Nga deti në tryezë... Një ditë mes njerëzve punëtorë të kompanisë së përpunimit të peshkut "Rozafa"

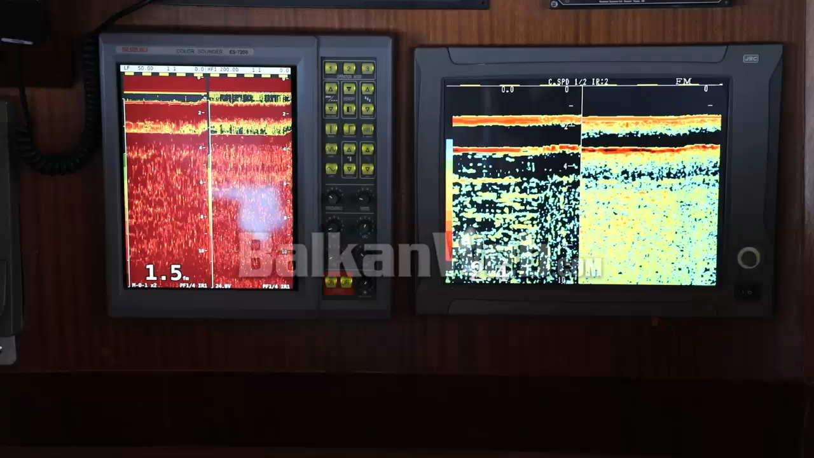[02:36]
Kemi ndezur aparaturët gjithë sajkojë, për të parë i gjohë se kam një shënë,
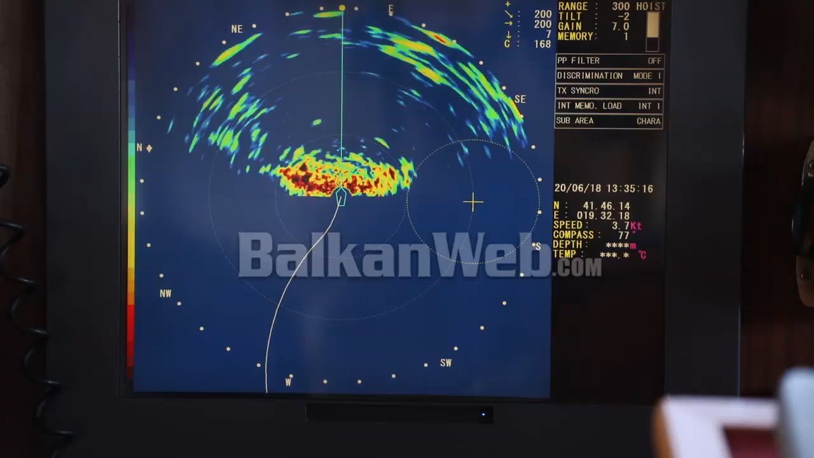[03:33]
On screen: speed 3.7 kn
Si që shikoni këtojnë dhe gjitha aparaturat e anijes, falë këture aparaturave bëhet gjithja dhe kapja peshkut,
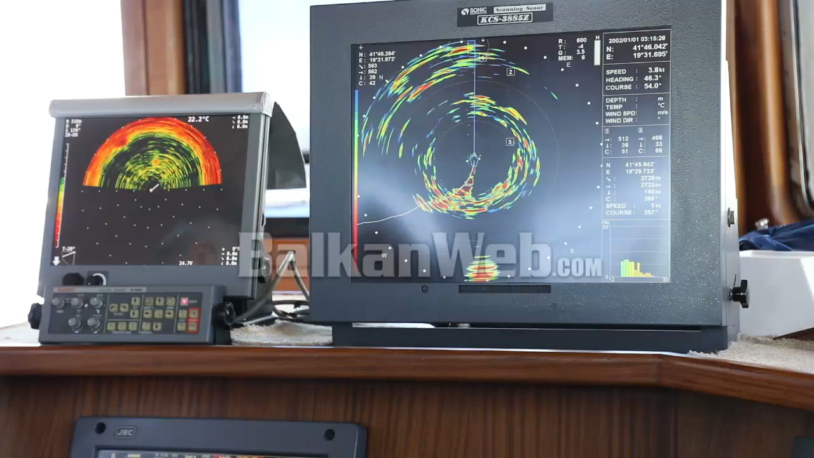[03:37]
duke filluar që nga radare që tregon lërgësin e miteve të tira dhe lërgësin nga toka,
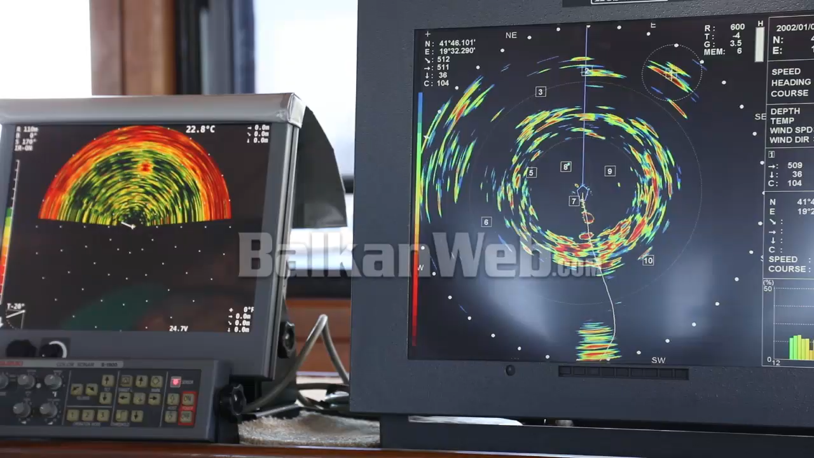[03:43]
gjithashtu dhe dhe pozicionin ton, nështak të tre aparaturat e tira që ne i shojmë sonar, bëhet gjithja dhe peshkut.
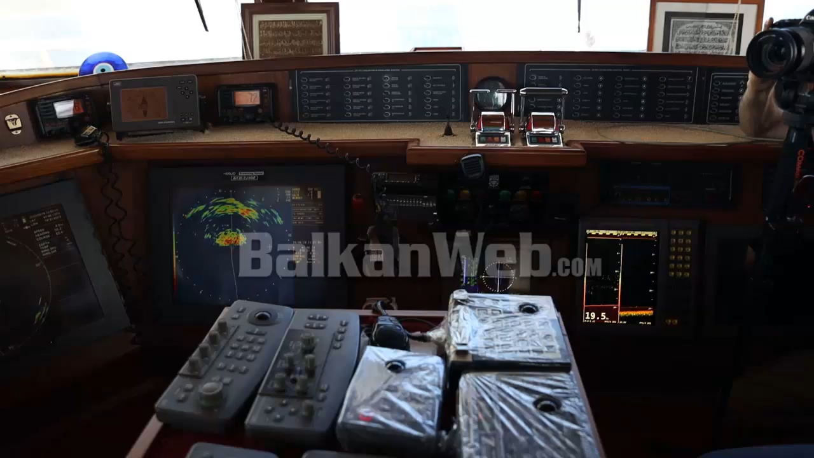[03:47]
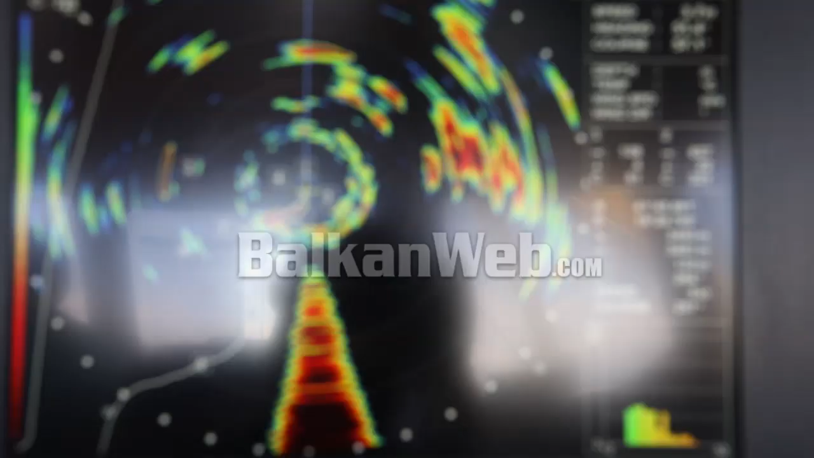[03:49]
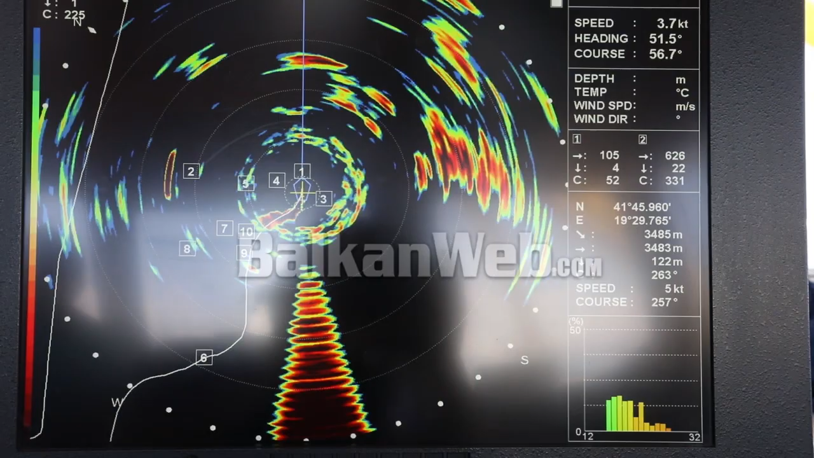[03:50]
Nëse fokusohemi këtu, vëmrej njësa si peshku. Pas e afrojme atje, edhim lampat.
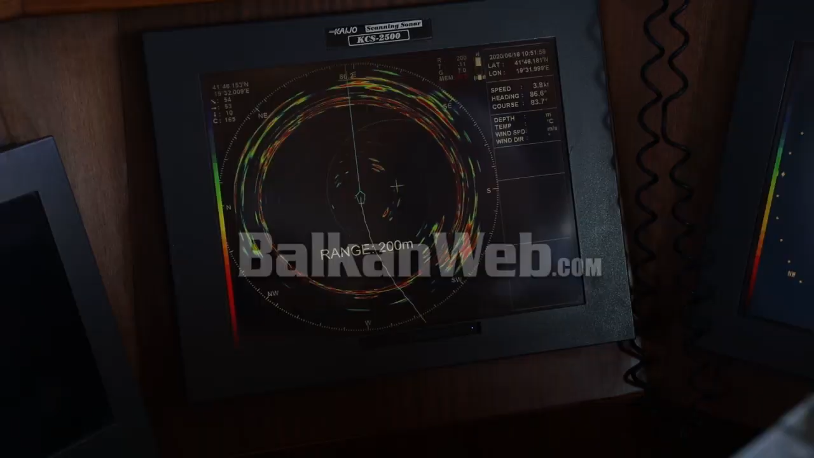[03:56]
Ajo ka vetin që të grumbulloj peshkun, në momentin që peshku bëhet grumbull, atëherë hitet rjeta.